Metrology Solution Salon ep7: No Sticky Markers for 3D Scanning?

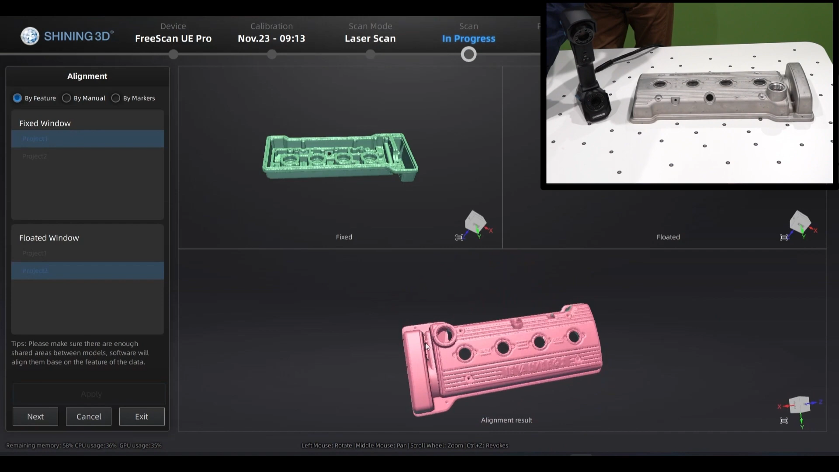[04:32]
So we can hit next, exit.
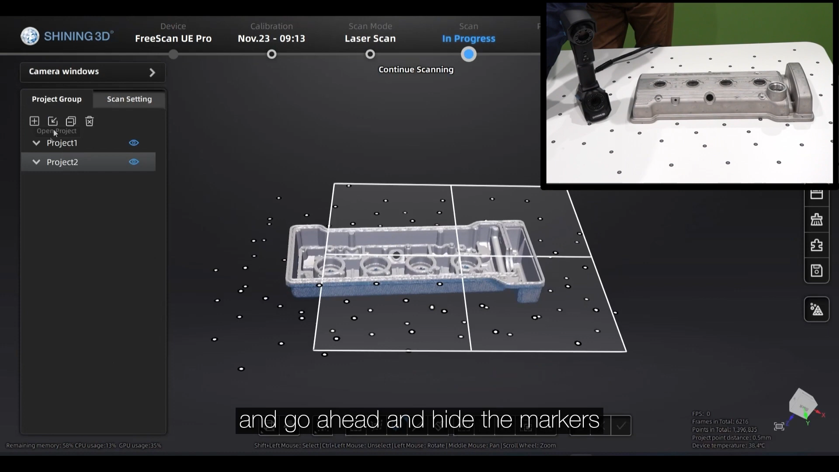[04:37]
We can go ahead and hide the markers and delete the cutting plane.
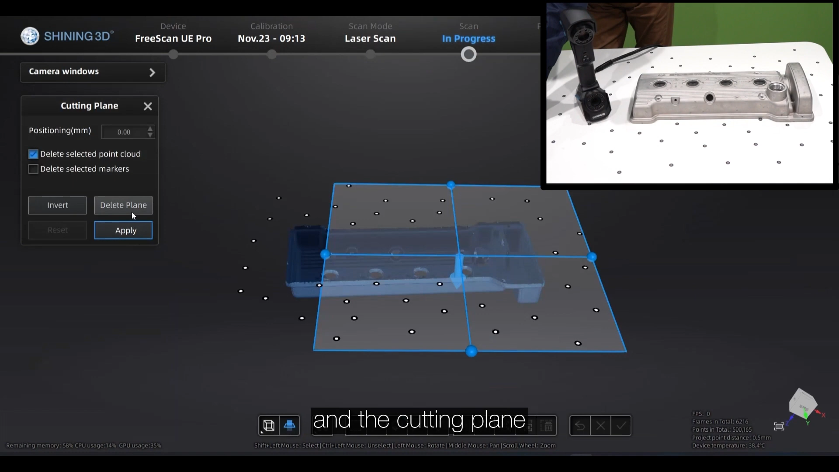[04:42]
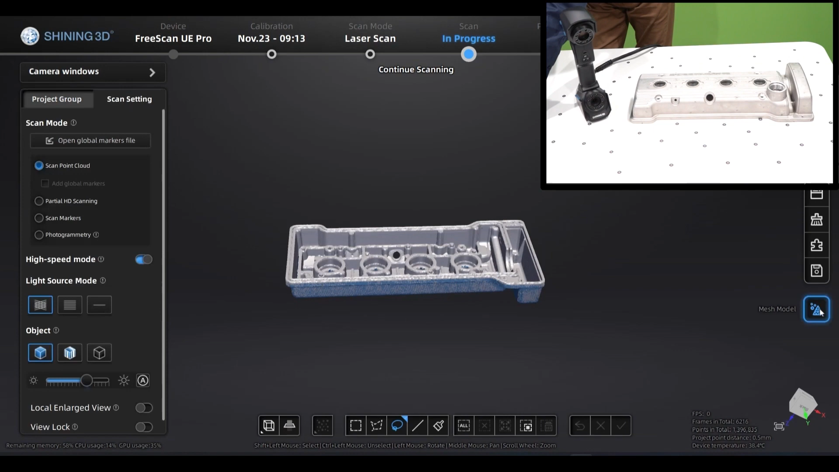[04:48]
And this is our final scan, without adding markers on the parts.
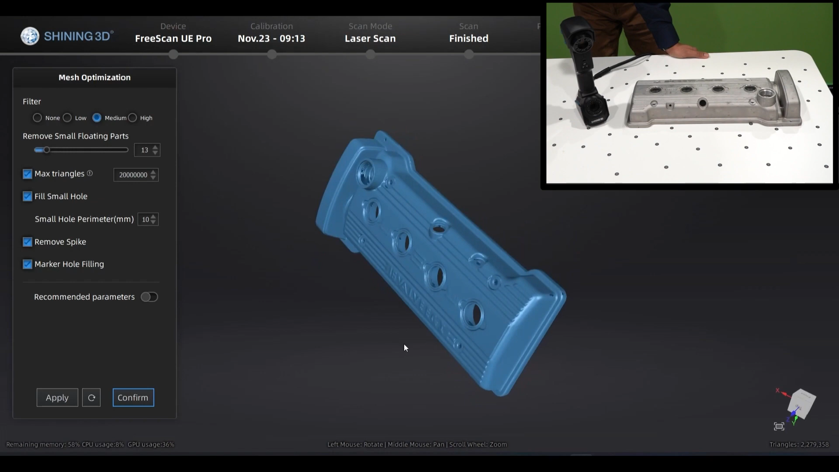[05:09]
And that's it, that's our final scan.